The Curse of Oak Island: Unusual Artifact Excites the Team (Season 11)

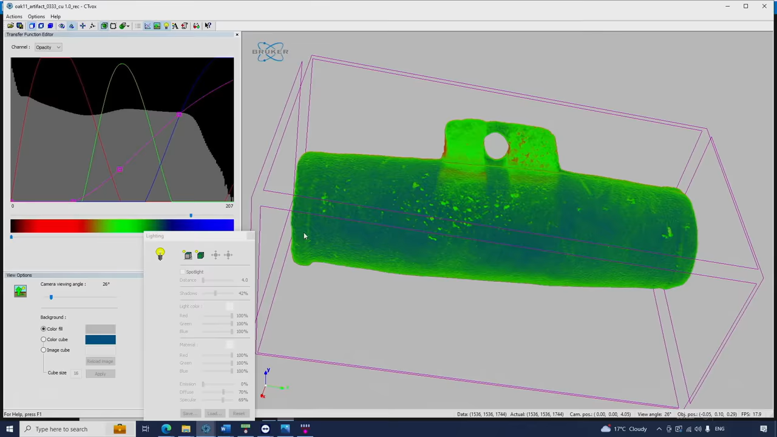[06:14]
The little hole just turned big. Yeah. That's a clean scan. Yeah. Yeah. Yeah.
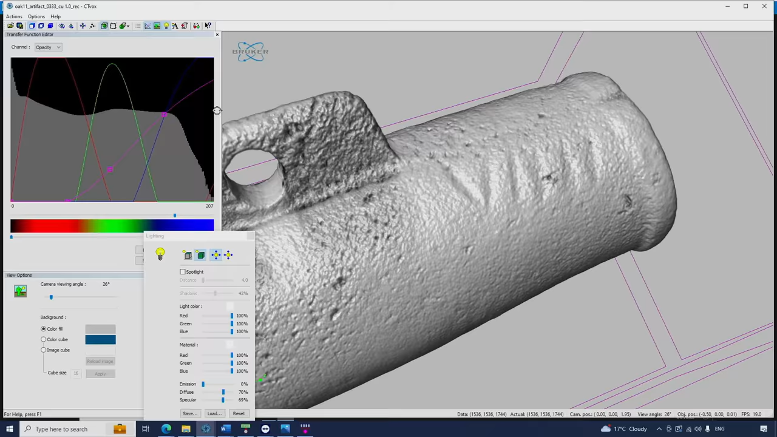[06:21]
You see on the top, right? Yeah. Oh, yeah. It looks like there's Roman numerals. Yeah.
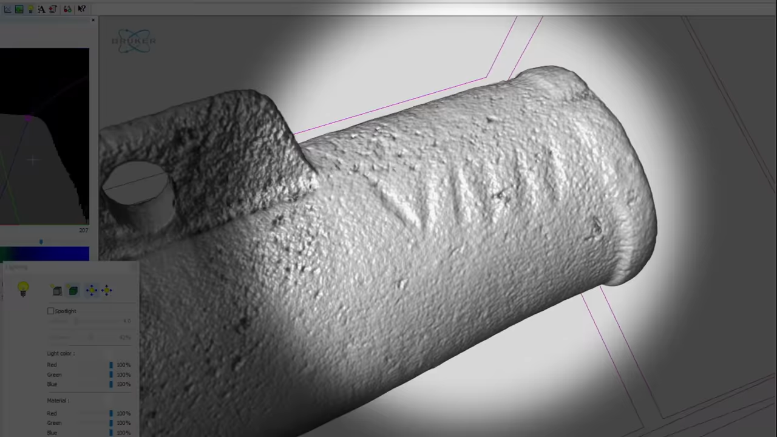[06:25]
Can we get those crazy Roman numerals in the U-shaped structure? Yeah. The only thing I can think of is that could be a...